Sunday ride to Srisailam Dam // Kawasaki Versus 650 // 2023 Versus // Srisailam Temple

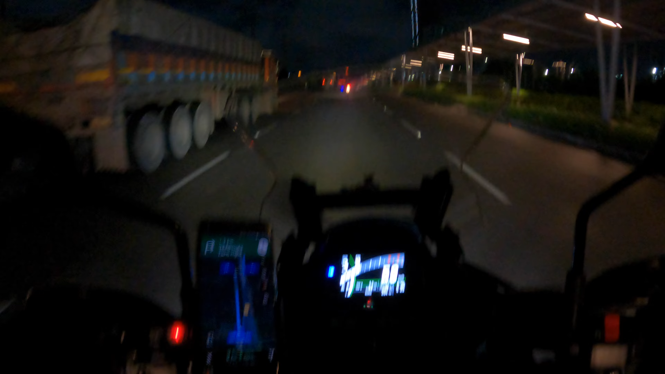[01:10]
सो भाई लोग, वी आर ऑन द वे। अभिषेक भाई चल रहे हैं आगे आगे और हम चल रहे हैं साथ साथ पीछे पीछे। टाइम हो गया है 5:30, हम वहाँ पे पहुँच जाने चाहिए 9:30 बजे तक, उसके बाद बढ़िया नज़ारे दिखाएंगे आपको, खुद भी देखेंगे।
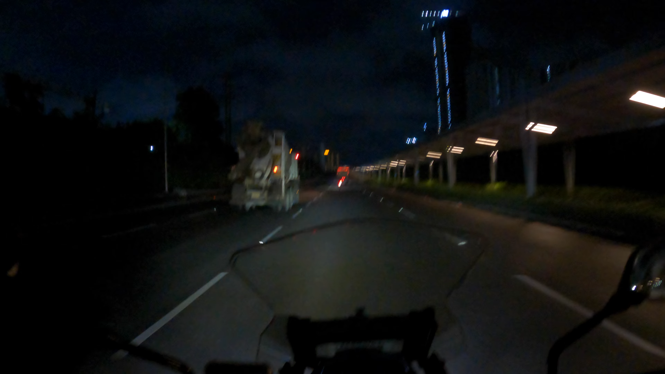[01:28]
चलो चलते हैं, अभी अंधेरे में तो खैर क्या ज़्यादा कुछ दिखने का है नहीं, तो ये क्रॉस कर लेते हैं एक बार, थोड़ा थोड़ा चांदना निकलता है, फिर उसके बाद वापस मिलते हैं। तो भाई लोग थोड़ा थोड़ा सनराइज हो गया है, टाइम हो रहा है सुबह के 6